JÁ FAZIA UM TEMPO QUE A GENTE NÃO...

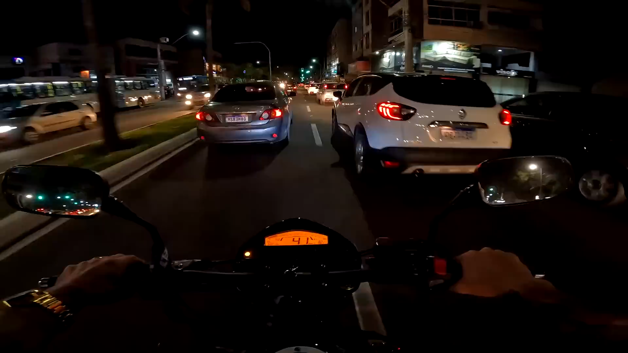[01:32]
Sete horas da noite, horário de pica ainda. Tá menos um pouco. Mas é aquilo, hein. Bem movimentado, fluxozinho de carro, ó. Vou pegar pra primeira pista aqui, ó. A pista da direita, quer dizer. A mais lenta, porque eu vou quebrar pra direita aqui.
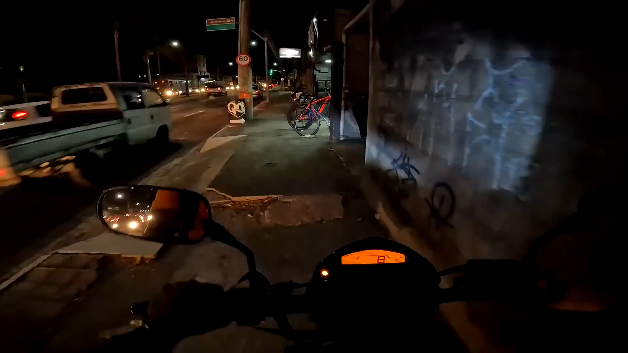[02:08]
Caralho, tem um monte de moto aí já, agora. Fudeu, hein. Deixa eu apagando a frente ali, assim. Porra. Pera aí, menú. Passa aí, rapido.
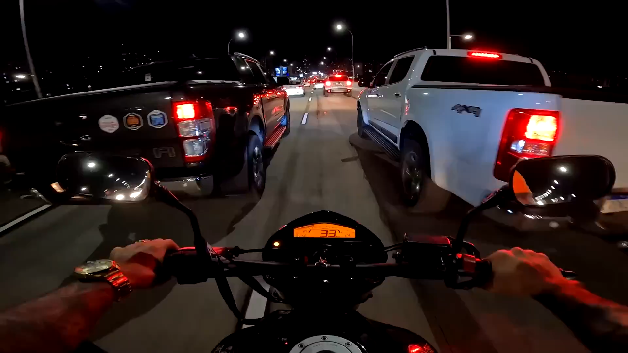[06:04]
tá foda Ó o outro comendo faixa Dá uma chegadinha pra lá, rapaz Só um pouquinho Olha o outro aqui Olha o outro aqui também, ó Tô falando Os motoboys sofrem